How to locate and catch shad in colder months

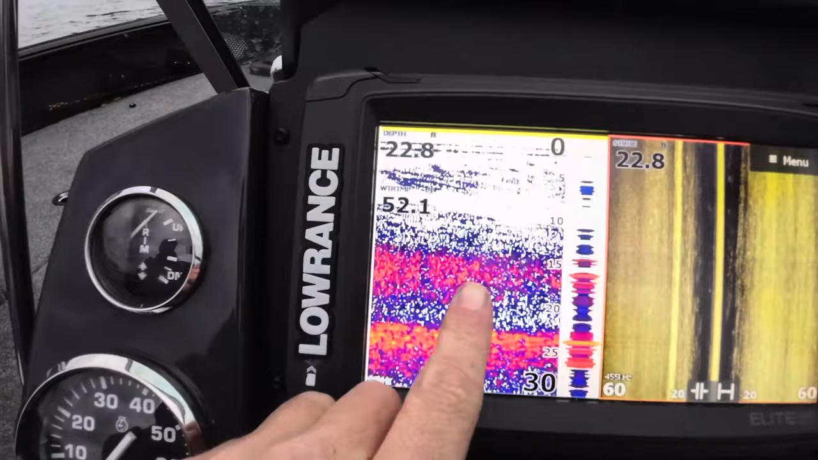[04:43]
thick thick once the boat kind of settle down you start seeing shads looking everywhere so
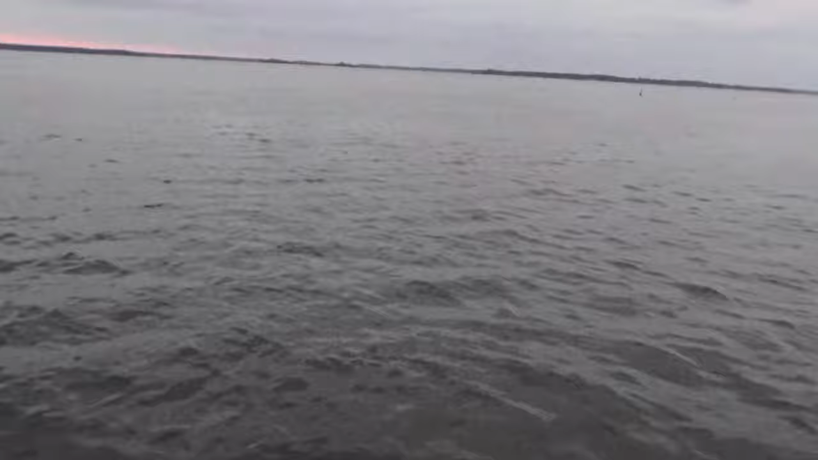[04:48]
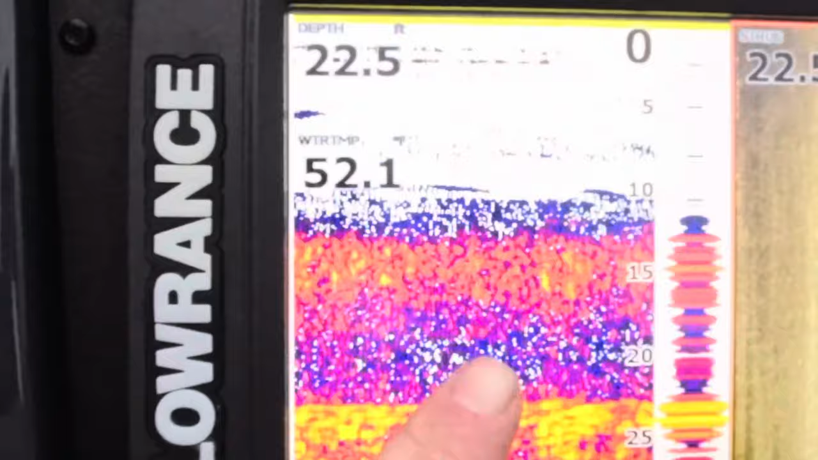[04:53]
obviously they're just down there thick as can be um we're gonna go ahead and throw on these we're set up on a pretty big school here so